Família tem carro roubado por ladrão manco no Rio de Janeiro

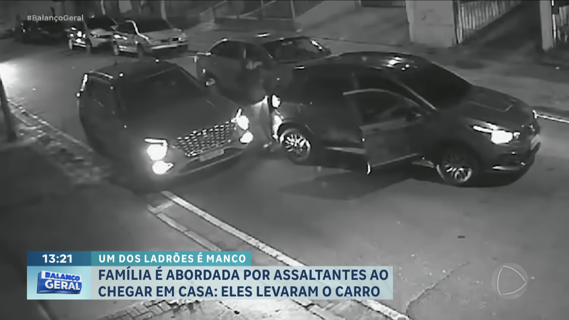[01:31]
Um assaltante desce com um fuzil e rende a vítima. Um outro carro do bonde dá cobertura e fecha a rua. Eram cerca de 9:30 da noite. Os criminosos roubam pertences da vítima e fogem.